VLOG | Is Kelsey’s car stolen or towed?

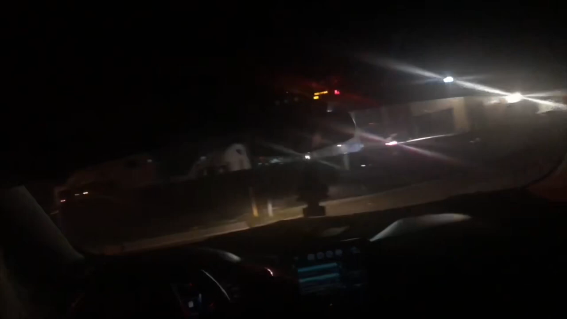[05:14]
Right here? Yeah. I guess. I don't fucking know. I don't know. We're turning where the other cars are at.